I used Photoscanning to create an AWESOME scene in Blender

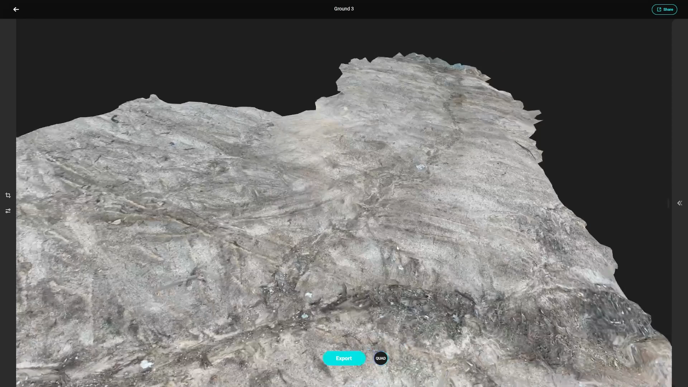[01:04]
it is but you can see how good like the detail is on this and we'll jump over into blender in a sec uh actually let's just jump over there now so as you can see these assets look
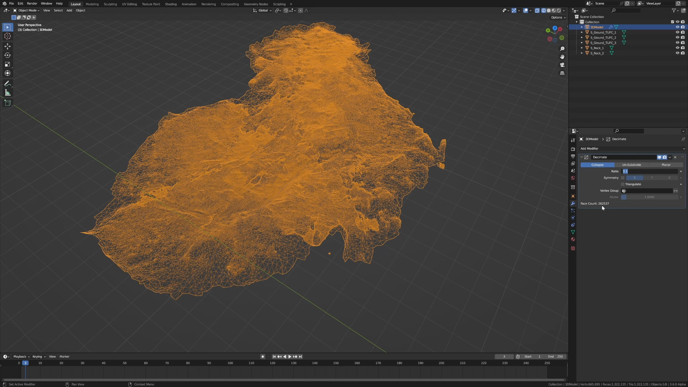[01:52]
faces I normally go 0.1 on the decimates to really bring it back and you can see how much the mesh has condensed condensed anyway it's on 262 000 faces now with a modifier selected I'm going to press ctrl a to apply that modifier and then what I do is go tab into edit mode let's just go into front top
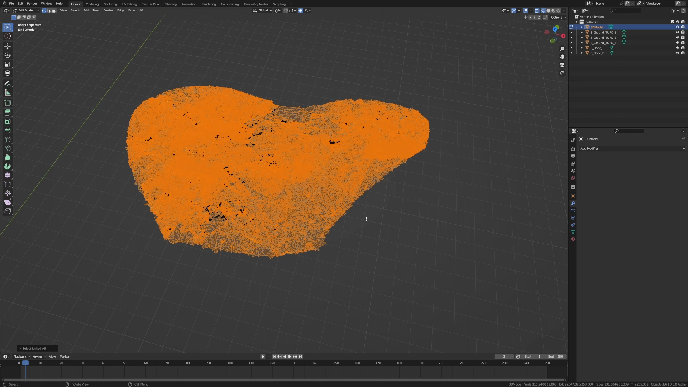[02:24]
I'll press ctrl i to invert my selection delete vertices
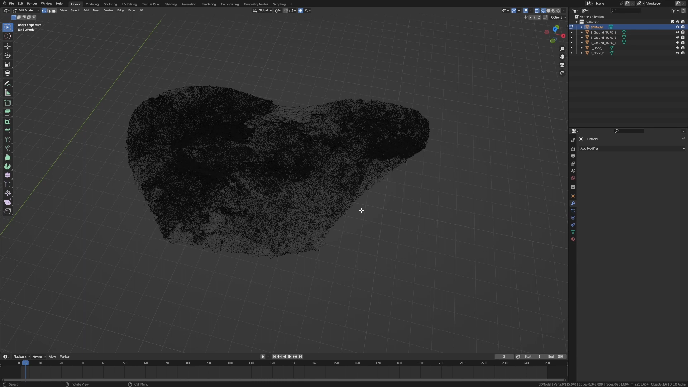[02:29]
now when we go into material mode we can see that we've got a wonderful mesh now the other things that I do as well is let's try and just get it
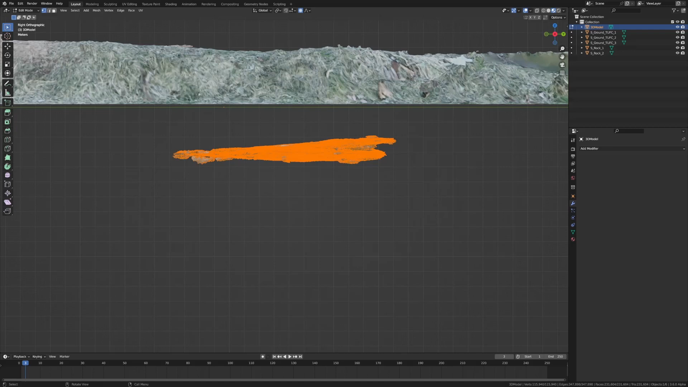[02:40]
as flat as possible g to z there we go something like that